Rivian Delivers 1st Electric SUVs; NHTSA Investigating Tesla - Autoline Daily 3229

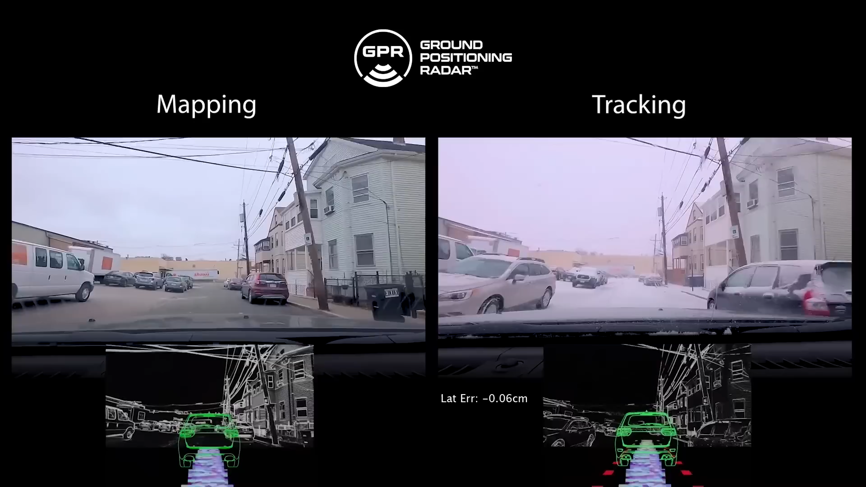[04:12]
and or the vehicle's navigation system to accurately position the vehicle. With GPR technology, an autonomous system could operate more often.